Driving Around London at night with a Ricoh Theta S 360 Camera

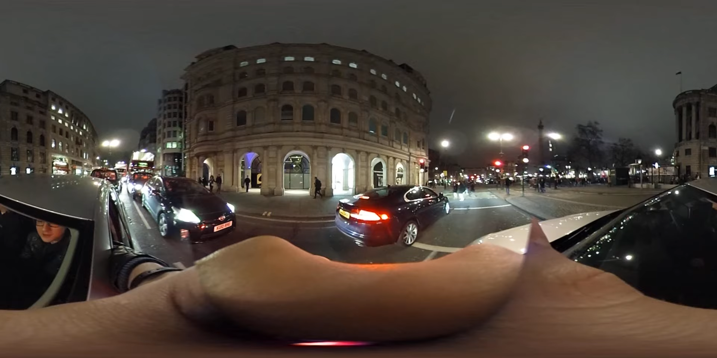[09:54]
Yeah, I really like Regent Street at night. Where's that place where Harrods is?
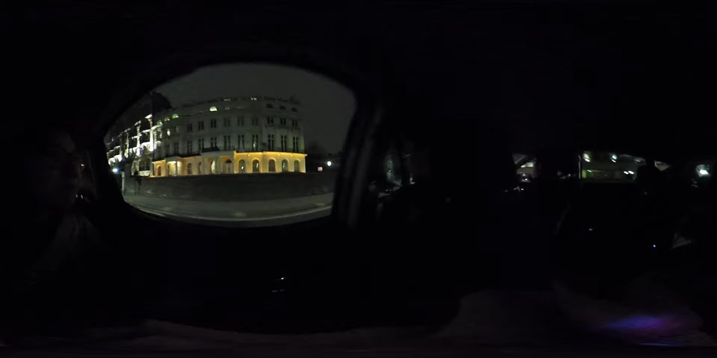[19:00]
They're rebuilding. Great. Sticks up. Love them. So all these buildings here overlook the park.